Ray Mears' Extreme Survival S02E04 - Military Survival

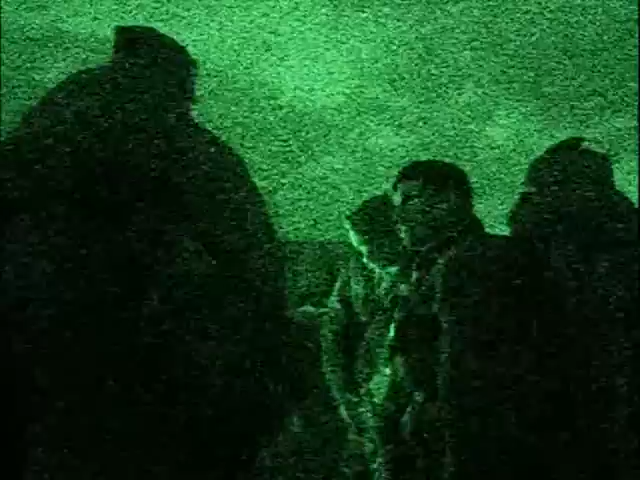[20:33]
The teams are just about to set off on their night navigation exercise. Now, navigation is a critical skill of survival. Many survival situations start because people can't navigate properly. They're not being tested here. It's just an opportunity to refresh their abilities and to remind them of the importance of this skill.
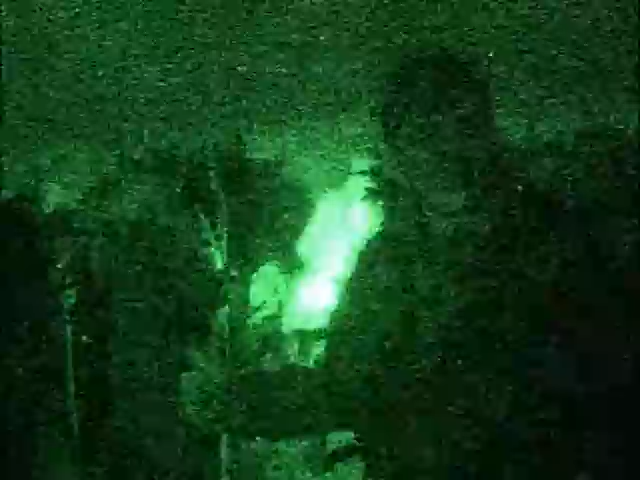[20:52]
It's going to be conducted at night because, in a wartime situation, movement by night is still the soldier's friend,
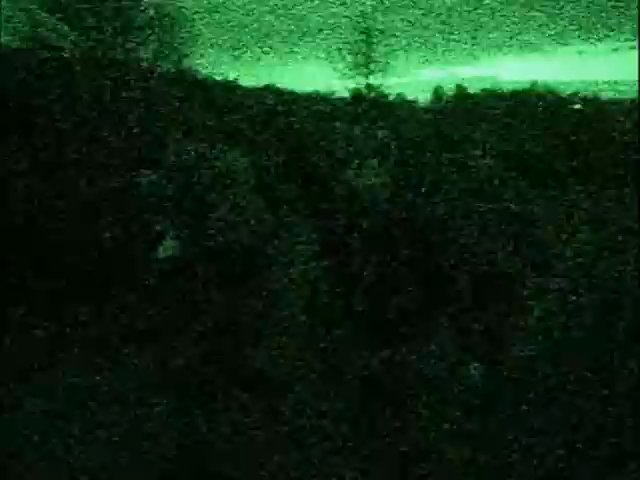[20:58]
despite all of the advances in modern night viewing technology.
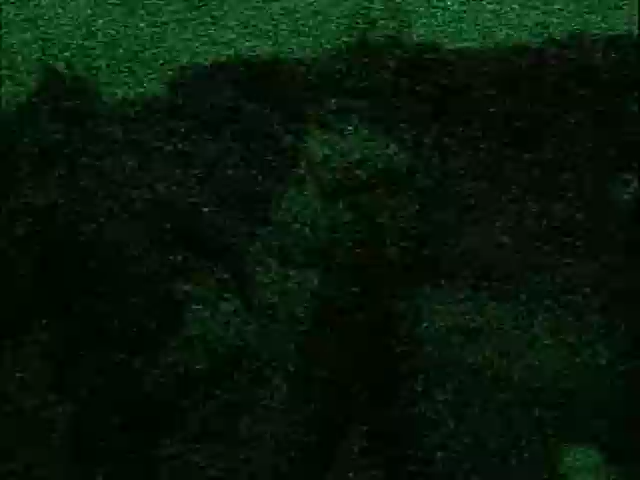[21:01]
We used an image intensifier to film the exercise.
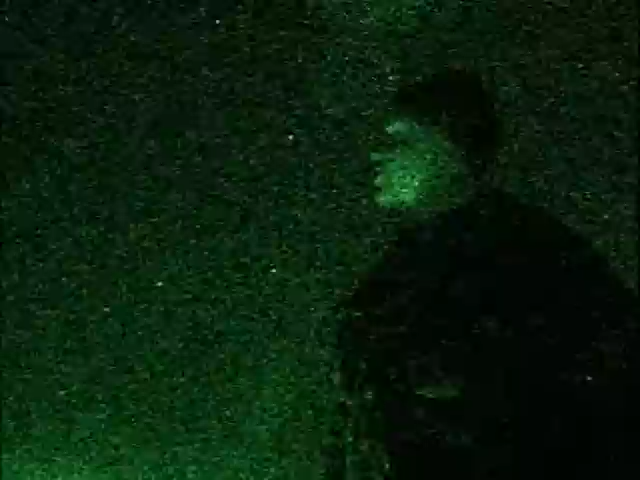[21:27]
This constellation behind me here is called the Plough, the Great Bear or the Big Dipper.
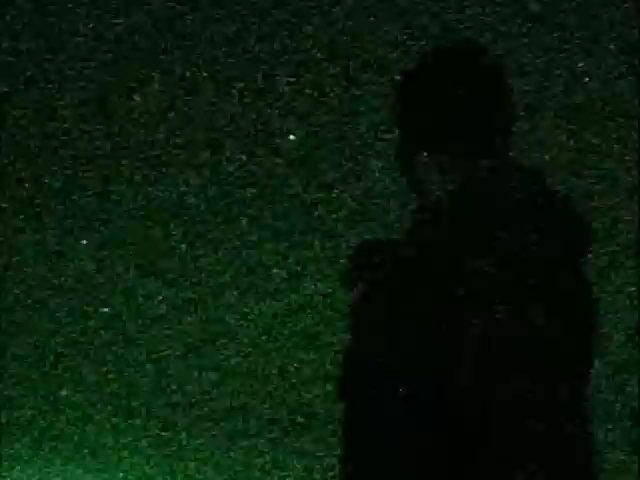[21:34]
That would be the handle of the Dipper and that's the bucket end, if you like. Now, if you take these two end stars here and you join them up and keep going up, that star there, the first bright one you come to is Polaris. And if you're facing that, you're facing true north.
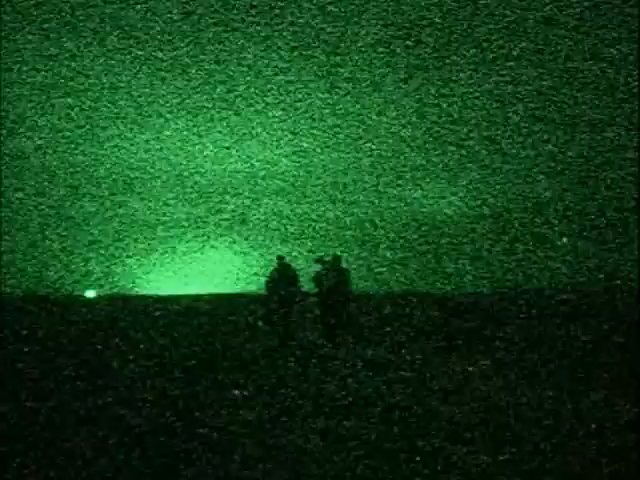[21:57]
So that's north, that's south of me, that's west and that's east.
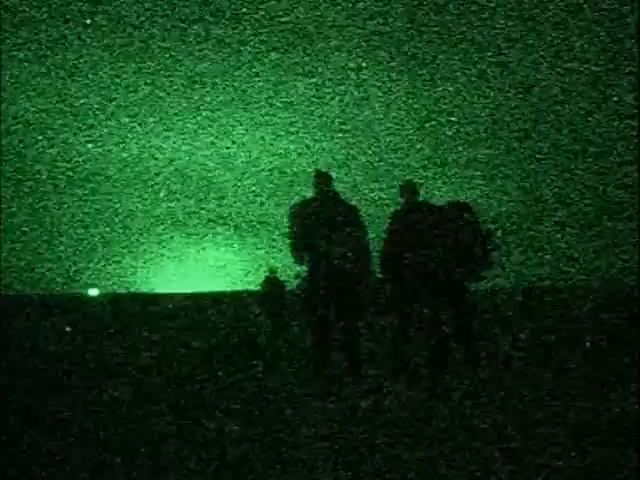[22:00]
As each of the groups come to the end of their 20-kilometre hike, news is suddenly sprung on them that the exercise
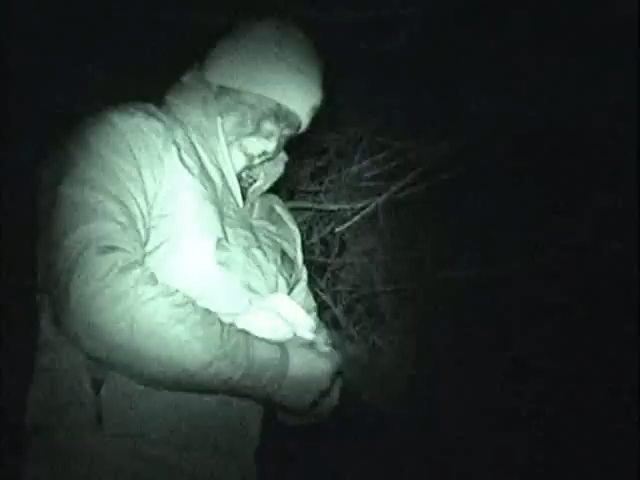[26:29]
The students, seen here filming themselves, have been on the run for two days.
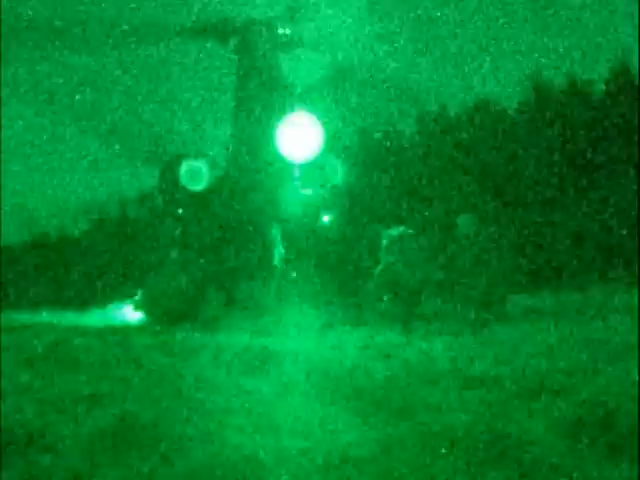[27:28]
By the time the students were rescued from Dartmoor,
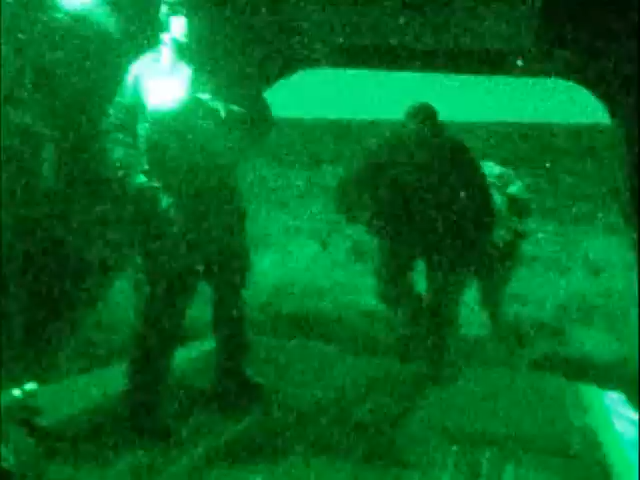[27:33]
only two out of the group of 20 course members had been caught by the hunter force.
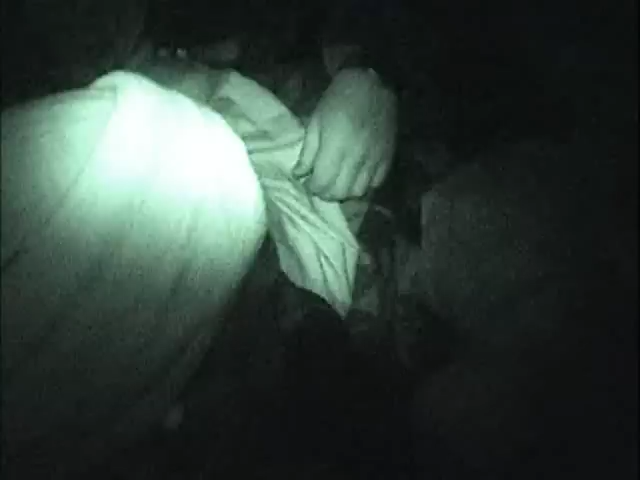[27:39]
Having had the chance to practice escape and evasion,